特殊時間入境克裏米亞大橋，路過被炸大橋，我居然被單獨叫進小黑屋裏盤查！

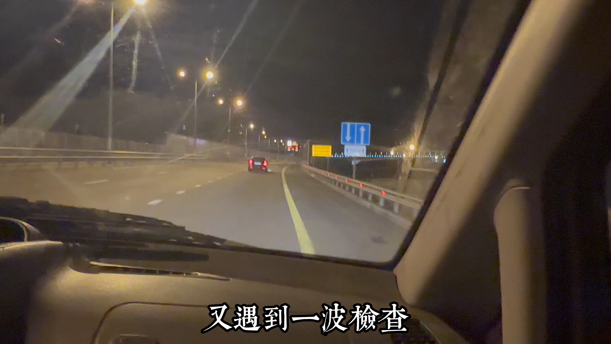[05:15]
好了，兄弟们，我现在已经成功进入科尔什大桥了，就这么个情况啊。一会儿看看能不能拍到那个被炸的那一段。我到现在还有点担心，我害怕不会突然再一发导弹砸过来吧。毕竟我们现在在桥上，这个桥通行过去大概也就是15分钟左右。带大家看一下这一段，就是被炸的那一段，现在正在抢修中，
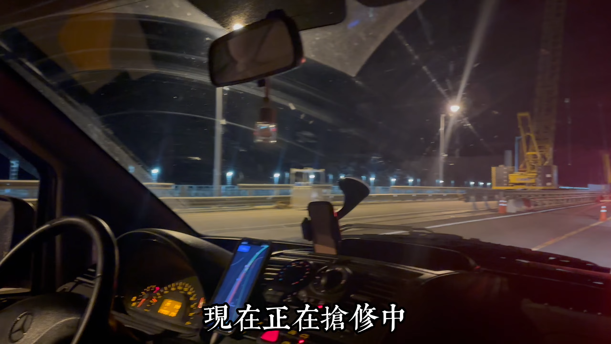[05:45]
我们要停下来，然后慢慢的过，前方限速20公里每小时。
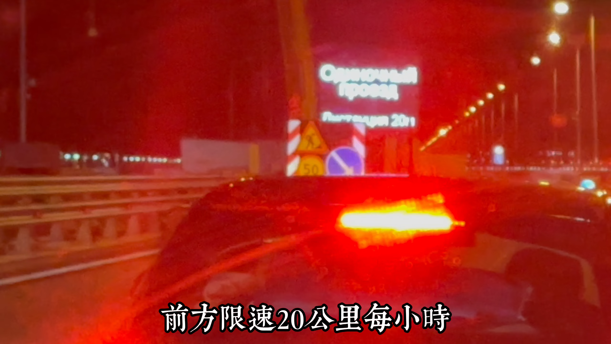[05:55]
而且大家可以看到上面桥上有很多的喇叭，还有监控，基本上每一个灯下面都有那个喇叭，好像就是为了防止突发意外，然后可以随时传唤。现在是双向车道变成单向车道了，就这一段现在被炸的。
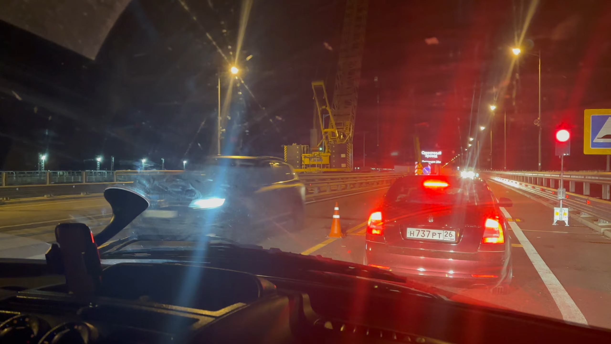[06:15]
看一下这边战争的痕迹还是有的，这段过了以后就没事了。行了，这就是我在入境克里米亚的视频，然后未来我也不知道会发生什么，希望一切都好吧。